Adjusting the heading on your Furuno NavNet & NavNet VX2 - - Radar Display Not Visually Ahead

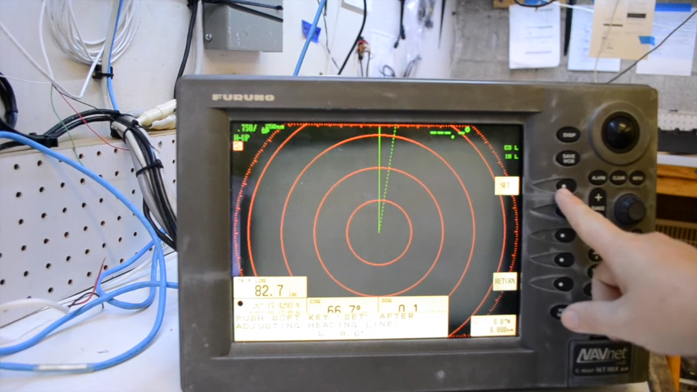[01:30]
this can be done at the dock but to ensure the best accuracy Faruna
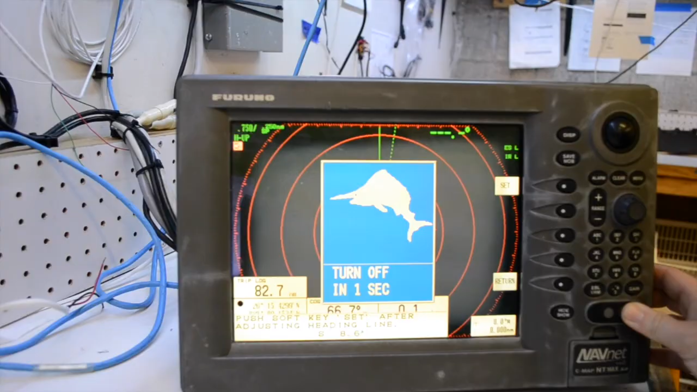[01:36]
recommends as a final test move the boat towards a small buoy and confirm that the buoy shows up dead ahead on the radar when visually dead ahead you